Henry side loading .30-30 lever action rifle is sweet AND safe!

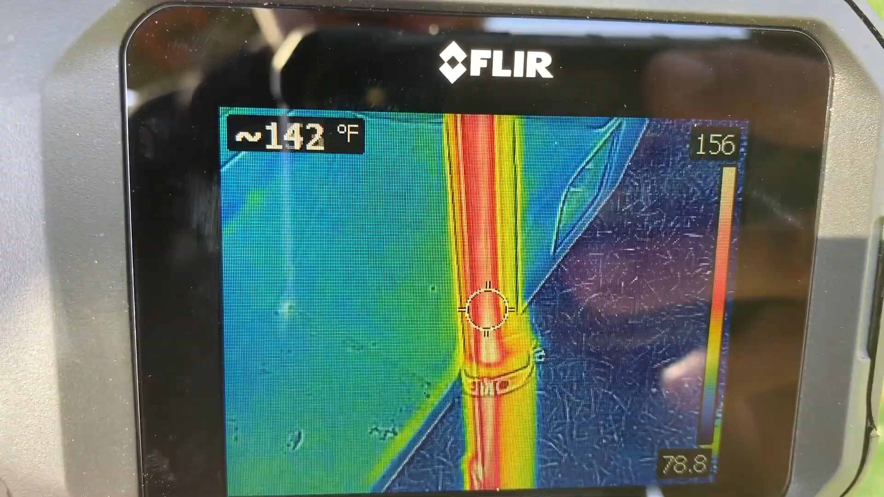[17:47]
On screen: spot 142°F
flare thermal on here just to see what kind of heat i was dealing with i saw upwards to 170
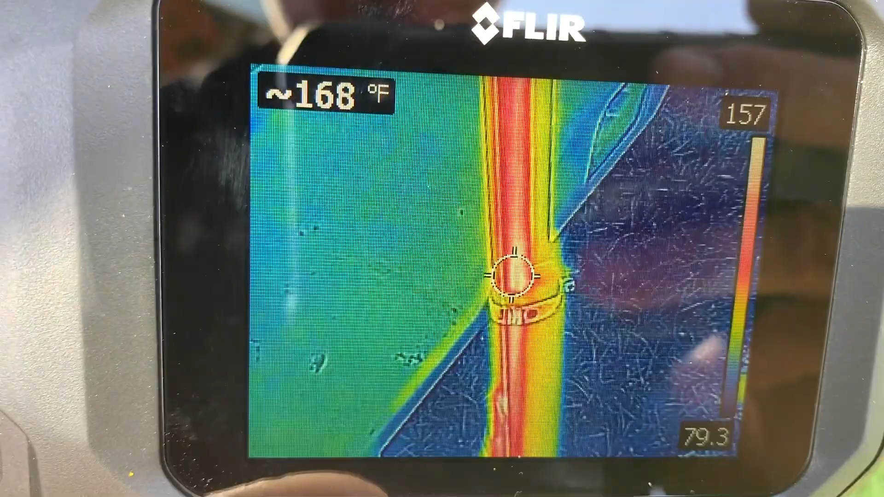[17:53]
On screen: spot 168°F
degrees as i came down closer to the chamber where most of the explosion is happening obviously as
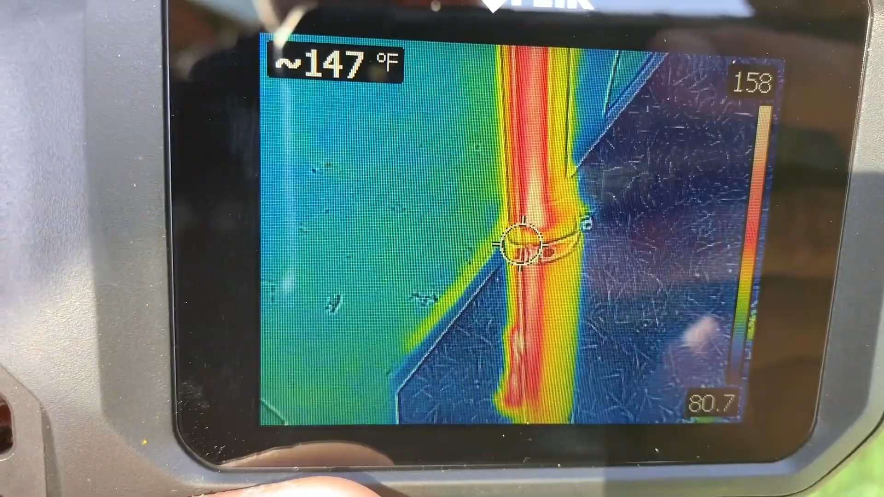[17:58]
On screen: spot 147°F
you get further down towards the muzzle it starts to cool down a little bit because again most of the explosion
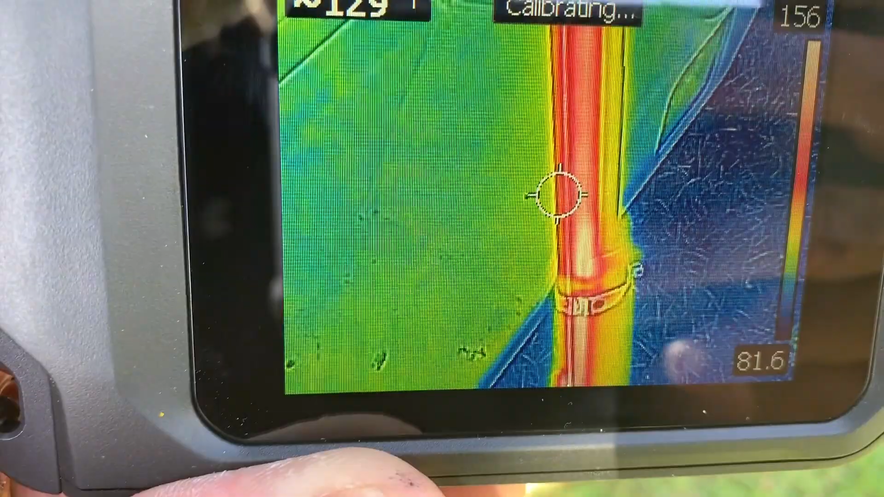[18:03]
and most of the gunpowder is being spent back here by the chamber so uh yeah 170 degrees or at least 150 or 160 degrees against your